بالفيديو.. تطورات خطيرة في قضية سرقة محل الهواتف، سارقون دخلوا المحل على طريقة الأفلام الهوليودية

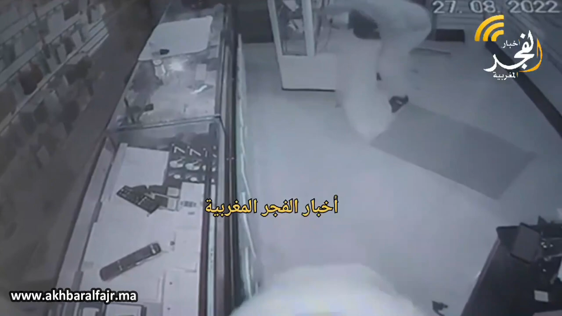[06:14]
البرشيتات قلب ملي مهزوهم. ما عندهم ما يدرو بهم. تشعرفهم متورين. جاي اللبس اللي قاتل. جاي هزين مزيان. باش البصامات. ولو ما يخليوش لي مارة دي البصامة. ارجع الكارتونة.
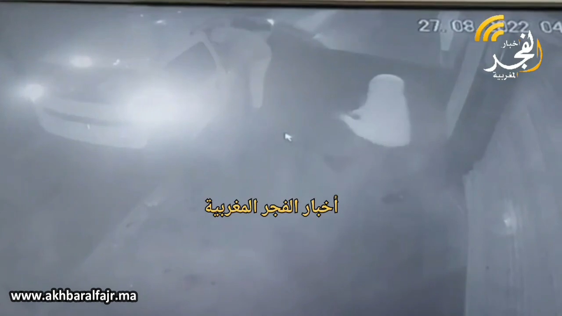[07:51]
عايت لهم. عايت لهم الاصدقاء ديهم. ابا باقي كيتشاوروا بعضياتهم. باقي كيتشاوروا ده بل عمو الله. هلاش راجعين. زل ما كملوش. ما تركوا الزلطة ما ببقية الاراية. ما كسبانش بادة من هنا مزيان.
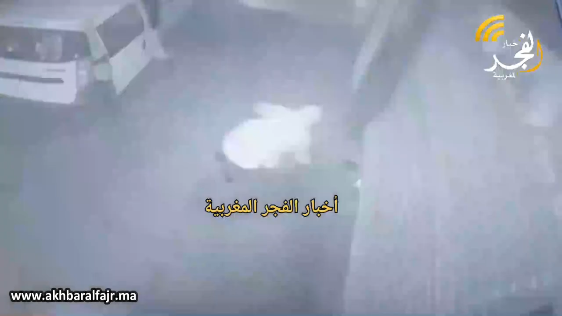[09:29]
شو معي الكارتونة? كارتونة رها بقى في بلاصة. من يخرج كارتونة وشي حاجة اخرى تم مكينة. عاوقة لا. لا. او بجنوية الخارج كي يجري. ماذا الجنوية؟ بجنوية. عما سدوا الباب.